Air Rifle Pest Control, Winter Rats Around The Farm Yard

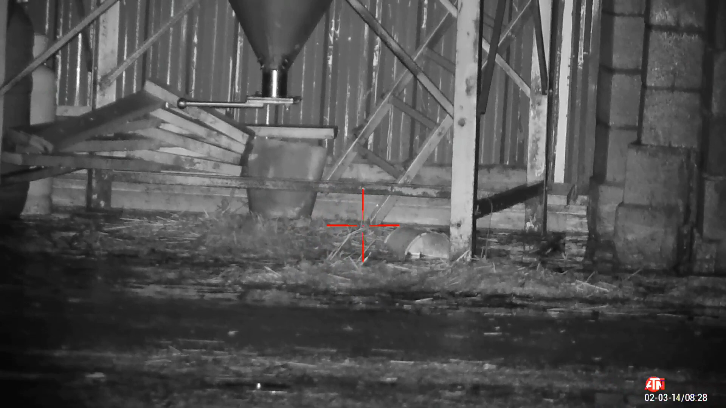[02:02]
And when I arrived, I saw a couple of rats under this hopper. So it seems like a decent place to start a session.
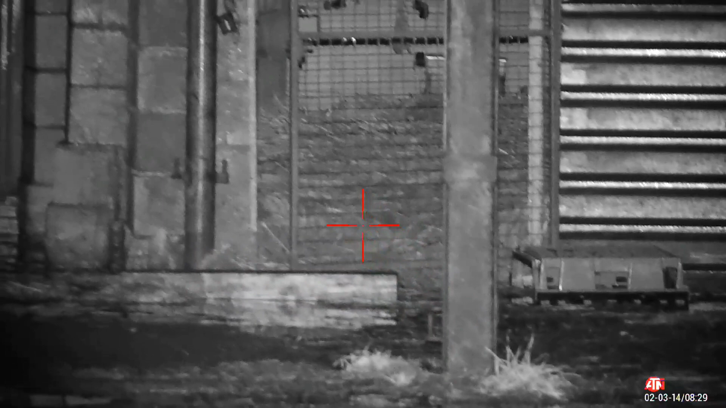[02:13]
Turkeys used to be in that pen. They're not in there anymore.
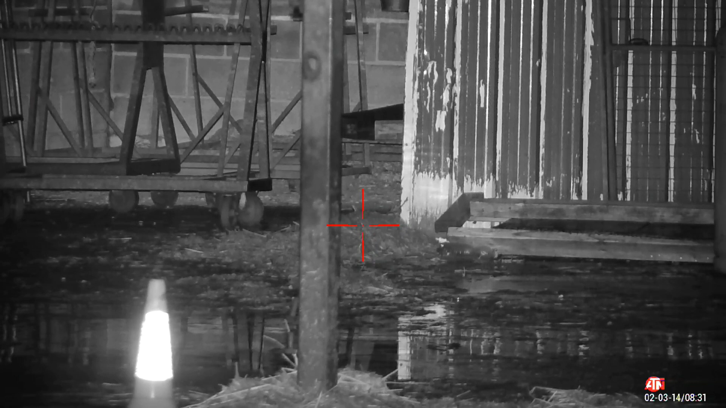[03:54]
It's arrived just behind that post. Just seen it. I don't know if it's just gone down there. Let's see another one. It's just come down this little alleyway. It's only a youngster. I finally got my eye in. He is in slow motion. Watch this pellet in flight.
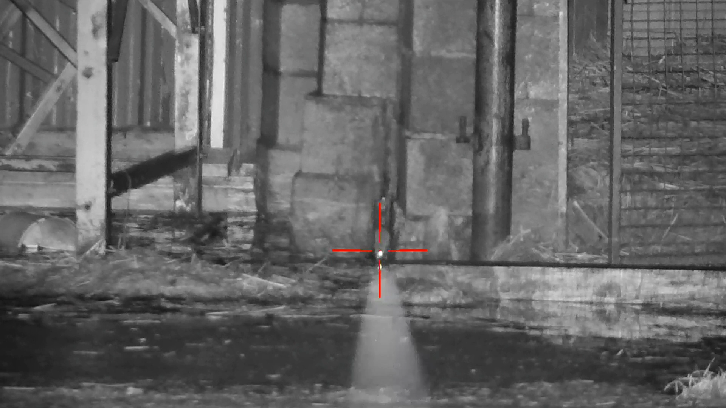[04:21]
Nice and true. Straight between eyes. It's good night for that small rat.
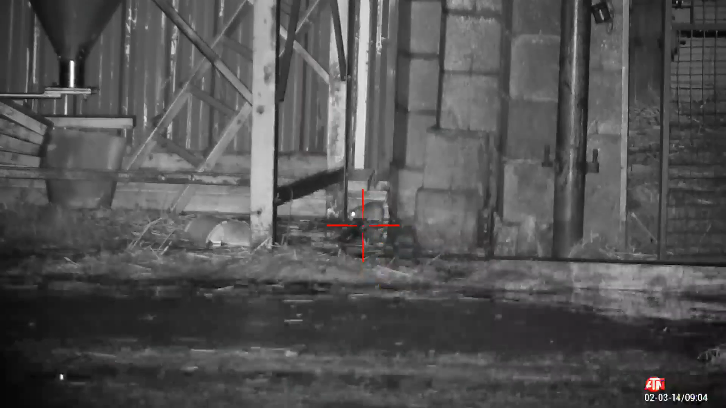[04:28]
Another one ventures out underneath hopper. Just waiting for it. It's a bit fidgety. That's a lovely shot. Nice big rat that one. I recovered it later in the evening. It is in slow-mo. Look where I've got a little red central dot. It's all about shot placement.
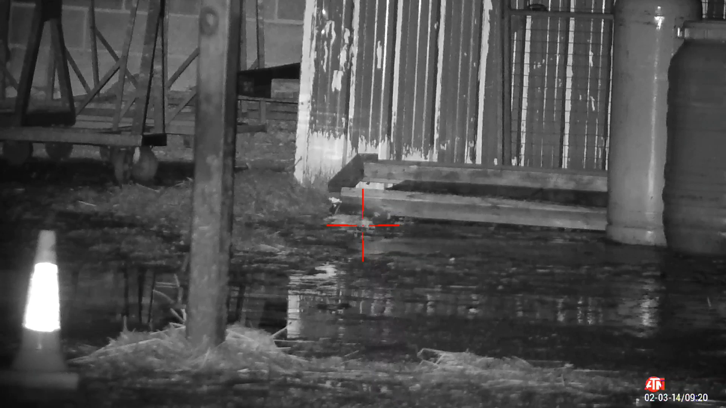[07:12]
Just to make sure. I get a follow up. That's another one down.
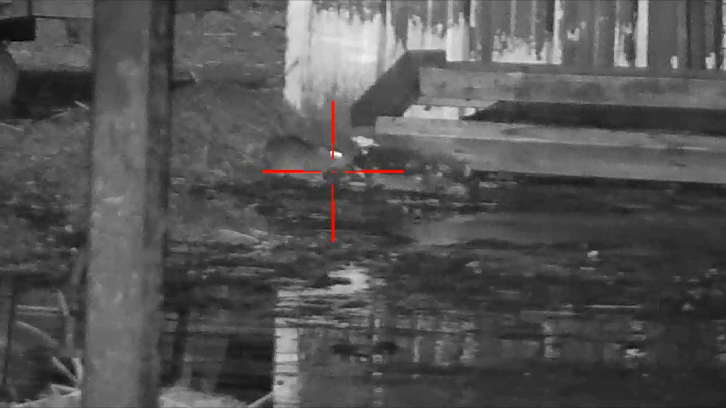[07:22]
Here's another one. In slow motion. Again it went into neck. Got no doubt it was a fatal shot. But it did bounce off. Run off.
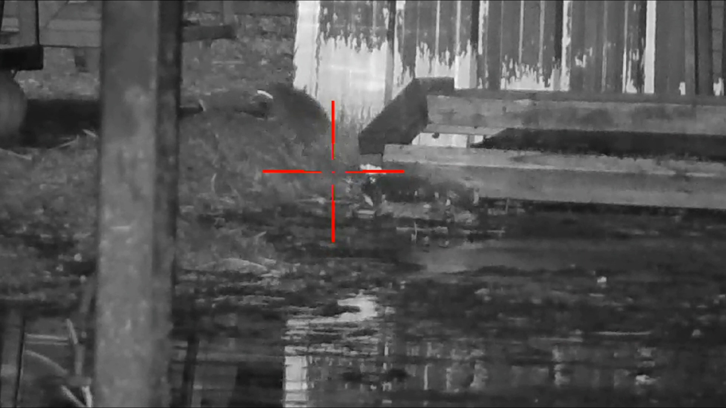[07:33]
I'm sure it'll have expired pretty quickly.
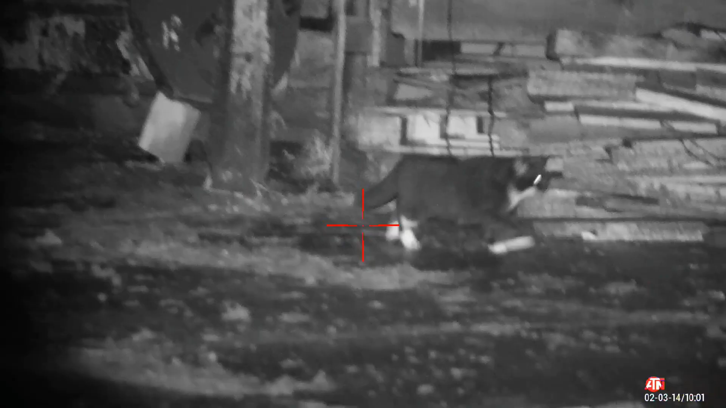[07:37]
Now I'm the only hunting farmyard tonight. A couple of farm cats on prowl.
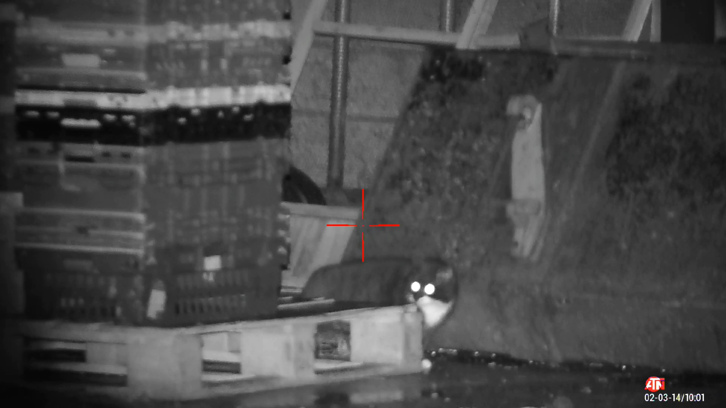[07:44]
Generally it'll spook area for a little bit. Now here's a rat that messed me about.
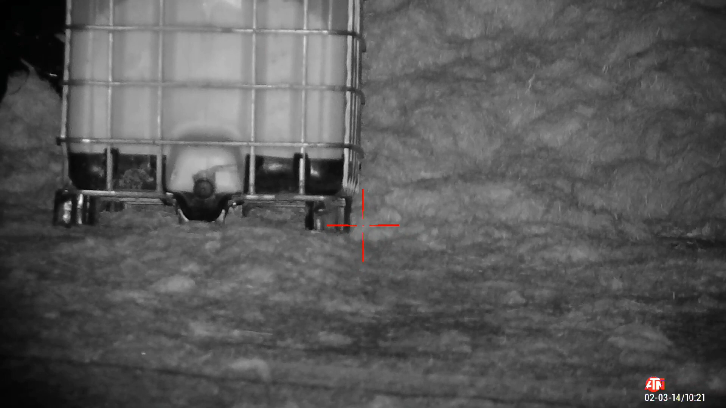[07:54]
I changed locations to a spot that's usually really active. I only saw a couple of rats in this area.
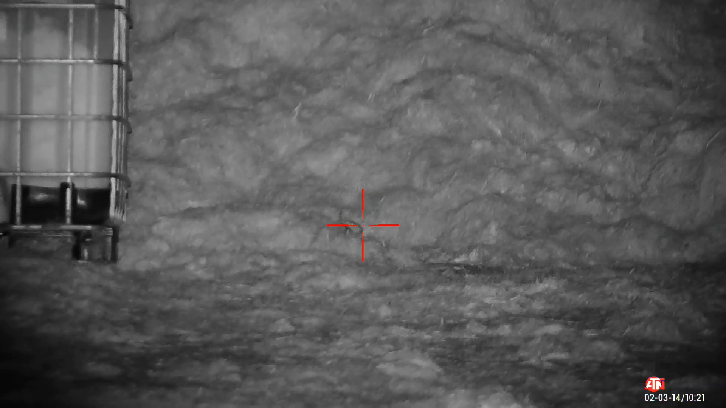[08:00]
This one started under that feed operator at IBC. I'm tracking it. I'm waiting for it to keep still so I can get a decent shot off.
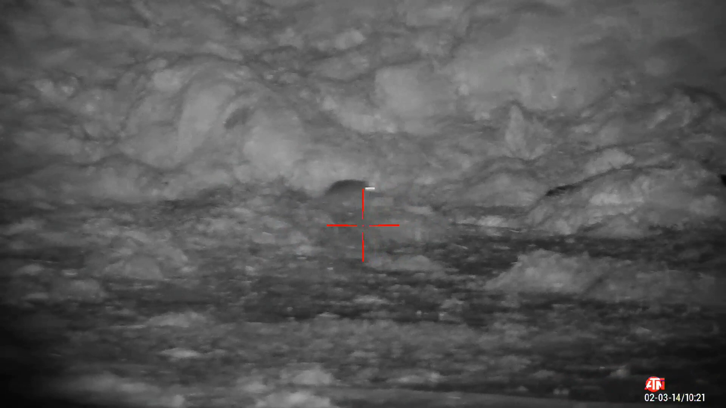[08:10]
We're having none of it this rat.
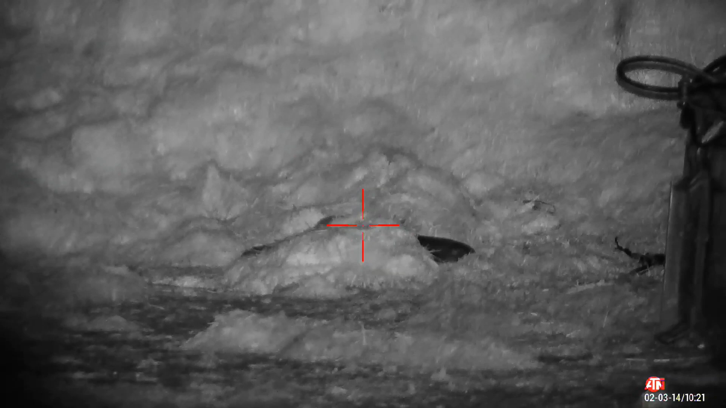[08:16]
It's making its way through silage.
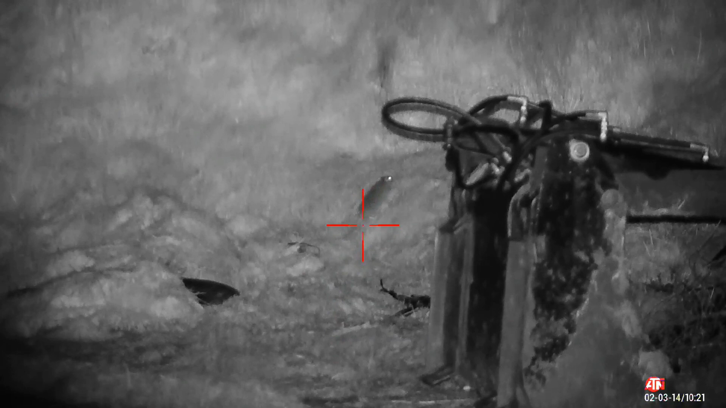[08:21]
Keep having to readjust just in case it pauses long enough to get a shot off. It's probably moved out to about 35-40 yards now. I think it's coming back.
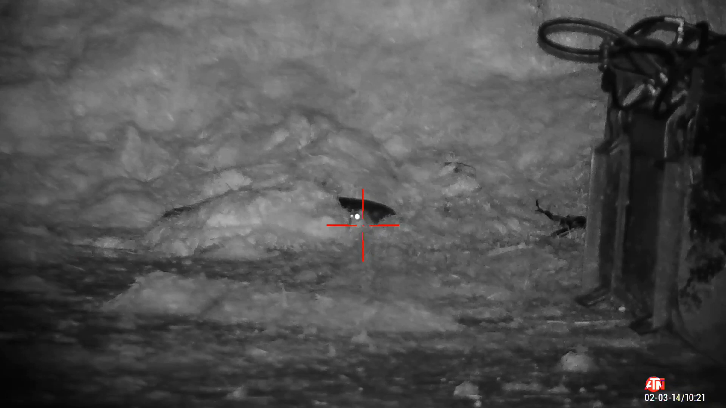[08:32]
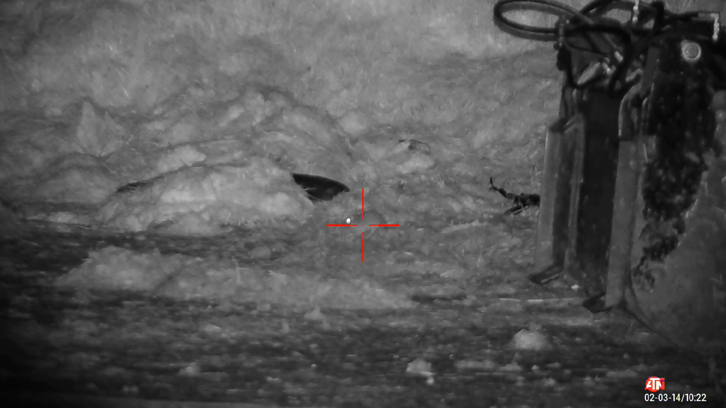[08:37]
Plenty of messing around.
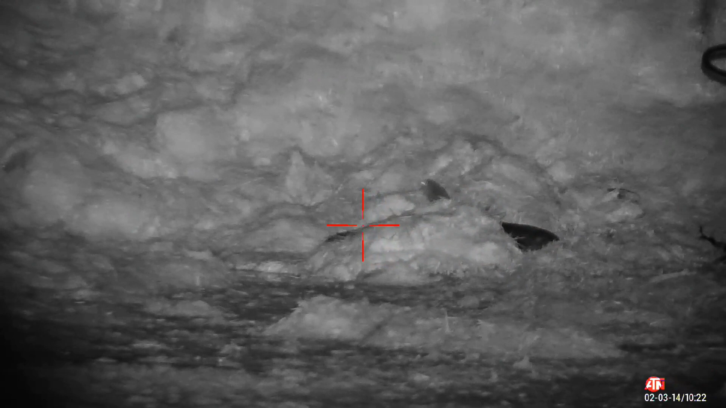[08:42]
If it looks at it, it's probably scenting. Probably leaving scent marks.
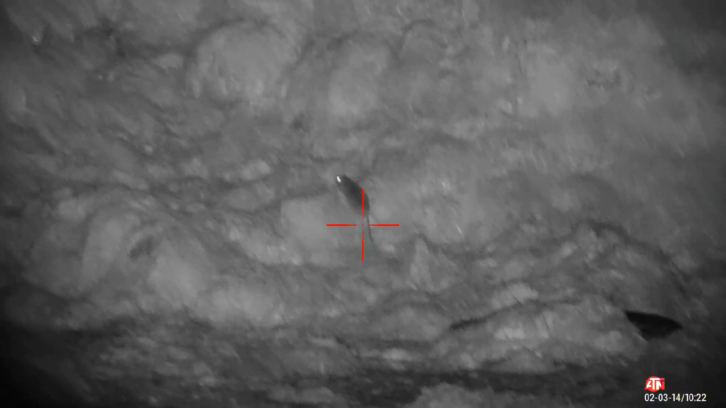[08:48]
Maybe it's got breeding on its mind. It might have got youngsters back in a nest.
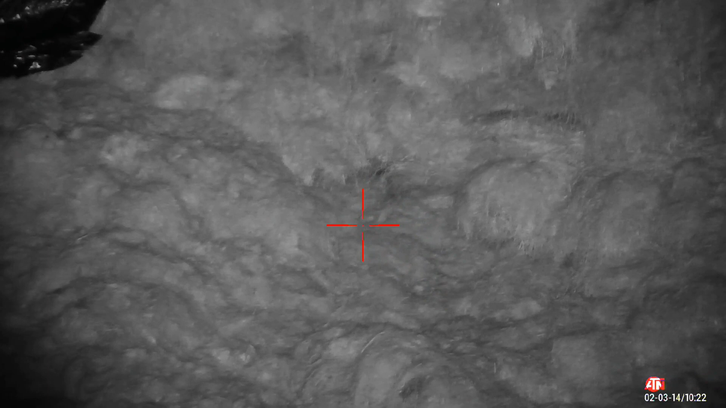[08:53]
Thought I'd lost it then. Comes back out.
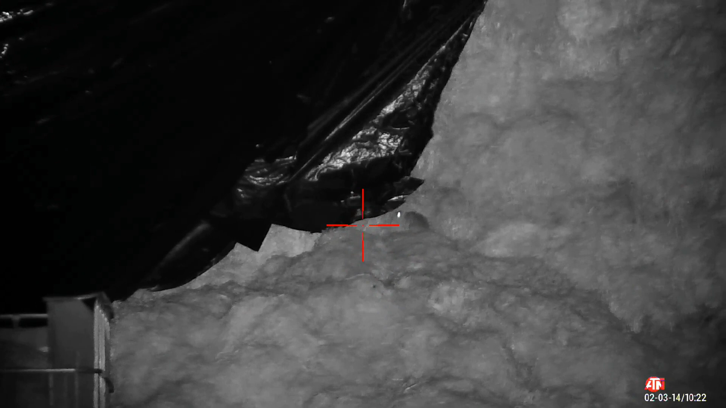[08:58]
And it goes up into plastic.
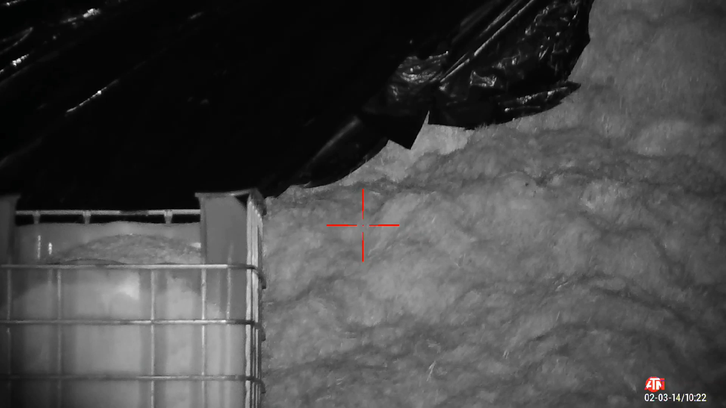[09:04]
I keep watching. Decides to come back out. And it's way back down to IBC. Lose it again. I keep scanning. It pops out underneath where it originally started. I finally get a shot off. I'm happy with that because it messed about for a good couple of minutes. I kept tracking it and tracking it.